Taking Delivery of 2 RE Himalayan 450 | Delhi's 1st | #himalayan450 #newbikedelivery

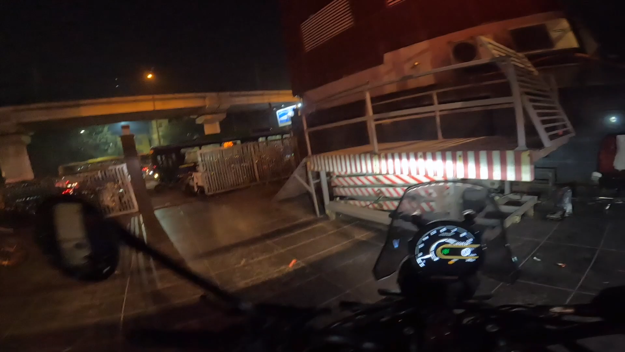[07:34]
हमालेन 450 की पहली राइड पे एक चीज ना मुझे बहुत सही लग रही है यह पे जो मैं फॉर्स से में एक्स्पिरिंस कर रहा हूँ जो सामने के कॉक्पीट का व्यू है इसका यह बहुत सही लग रहा है मैं फिजिकली देख रहा हूँ न तो
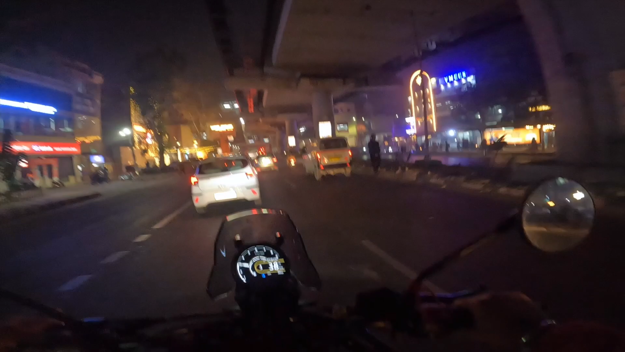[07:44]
मज़ा आ रहा देखे एंड कैमरा में तो वीडियो में तो और अच्छा आएगा बढ़िया फीलिंग आ रही है बहुत ज़ादा आर्पिम तक भगाएंगे ने इसको